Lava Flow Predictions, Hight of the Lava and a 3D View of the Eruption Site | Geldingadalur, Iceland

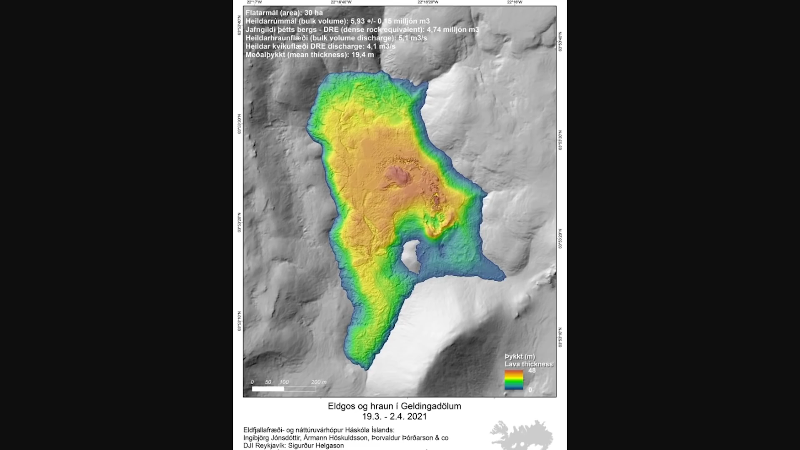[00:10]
Hey everyone, just wanted to give you a quick update on some of the new cool things that I've seen based on sort of the searches on the internet I've been doing about this eruption. Now the first one that I want to take a look at is, and I know everyone's been dying to see this, is the actual thickness of the lava that is coming out of this eruption.
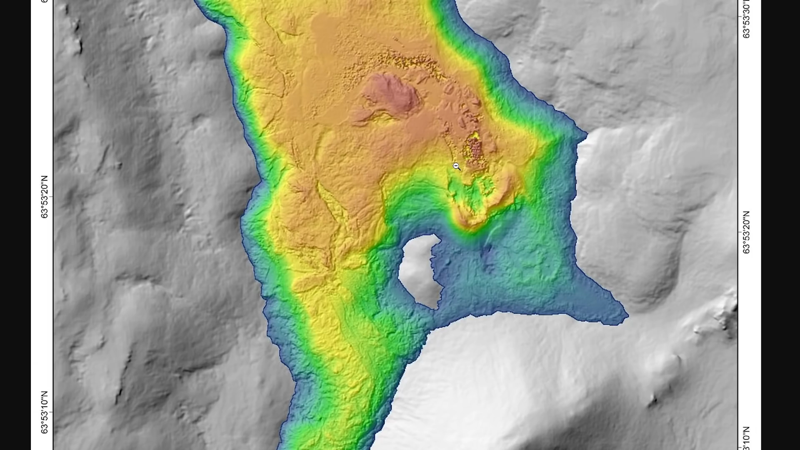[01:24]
I'll put a link to the graph so you can take a look at it in more detail, but I thought this was really cool. And I know a lot of people were excited and interested in knowing exactly the height of the lava in terms of where it is right now. Now, the next thing I want to look at is this map here,
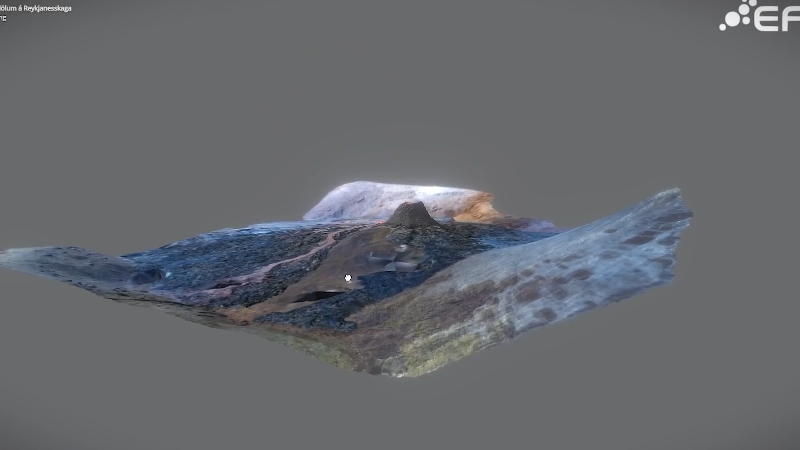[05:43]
So you're coming in from the bottom here and walking up
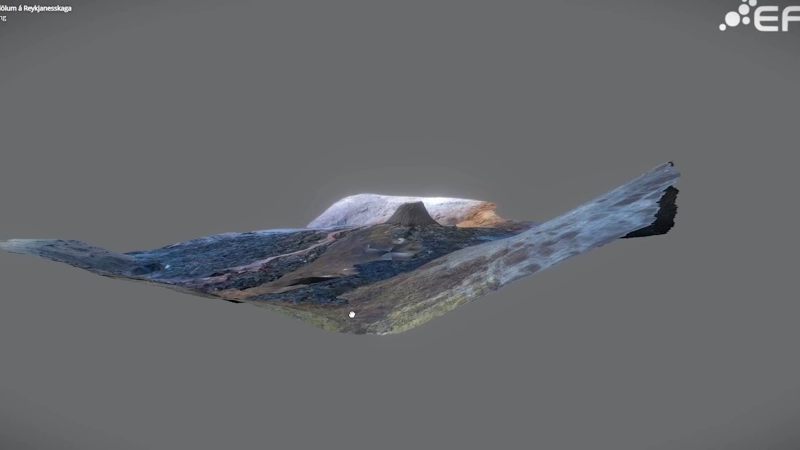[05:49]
towards the eruption and then following the path to the left and going around. Now there's some other people going on this side now, on this side of the mountain here to go view the other side.
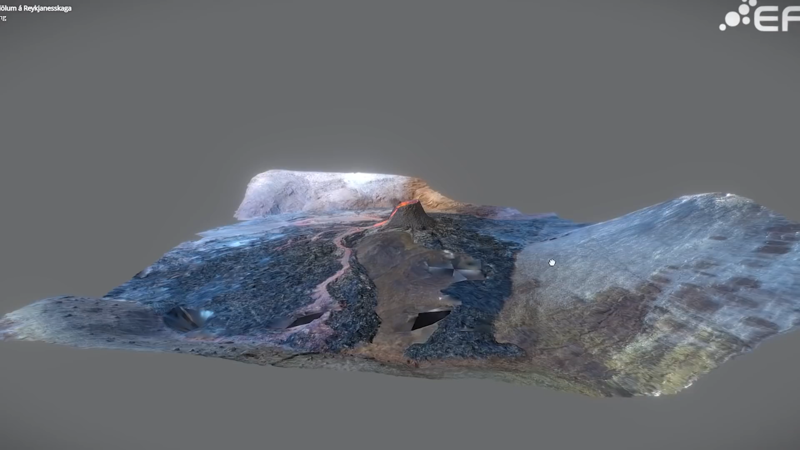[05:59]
But it's quite a journey to walk here and then you walk, of course,
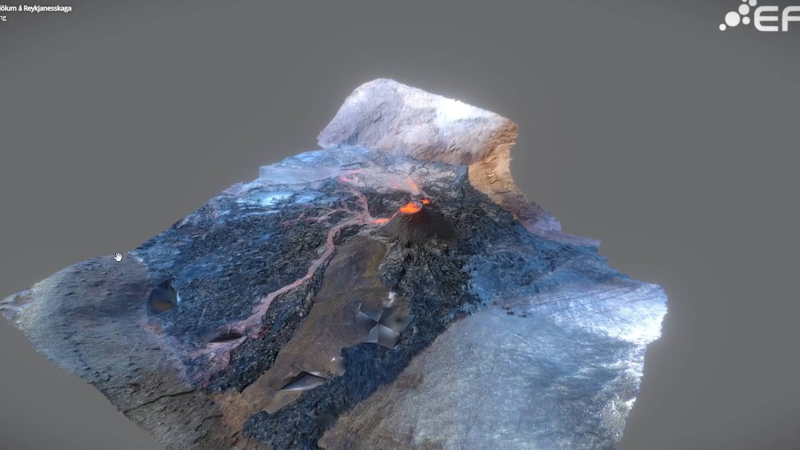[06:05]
around the eruption to get a better look of the actual lava flowing out of this area here.